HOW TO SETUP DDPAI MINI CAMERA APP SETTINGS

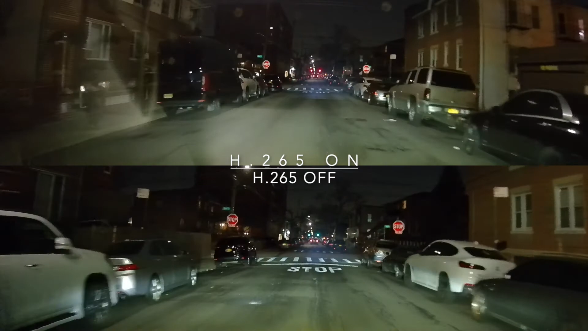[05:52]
If your phone can handle it, of course, and we'll discuss that a little bit later. So that's the difference with the H.265 encoding.